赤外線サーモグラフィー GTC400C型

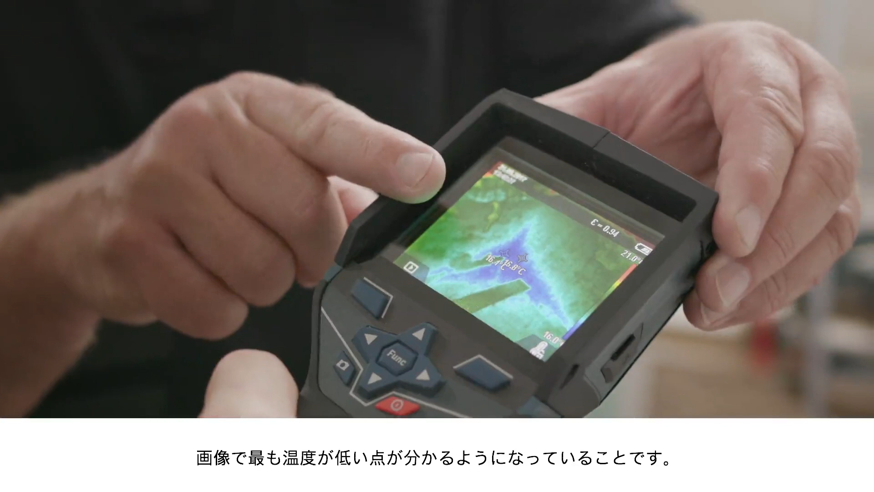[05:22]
It's very clearly a different colour in the temperature display, too. But then you can also see the temperature around this point in the wall, which allows you to make a comparison.